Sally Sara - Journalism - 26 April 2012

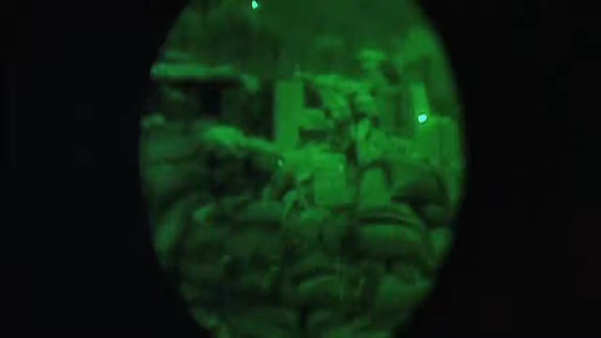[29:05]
This is what it looks like through the night vision equipment the soldiers use.